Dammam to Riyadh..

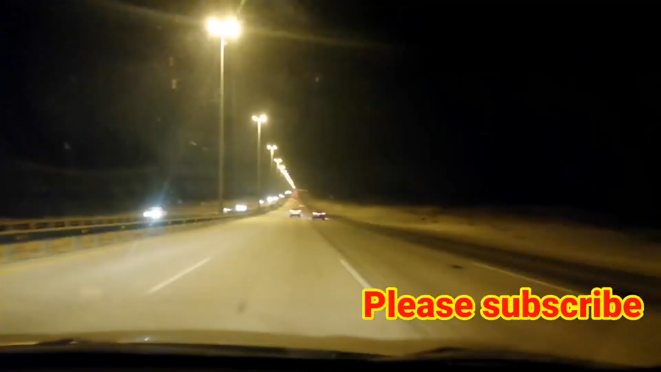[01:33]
نکل چکے ہیں اور اب ہم ہائیوے روڈ کی طرف آئے گئے ہیں جو کچھ ٹائم کے بعد اپکیک سیٹی آنے والا ہے اس کے بعد کچھ ہی ٹائم کے بعد ریاض پہنچ جائیں گے تو آپ لوگوں کو میرا یہ چھوٹا سا سفر کیسا لگا ہے آپ ضرور مجھے کمنٹ کر کے بتائیے کہ جب تک کے لیے خدا حافظ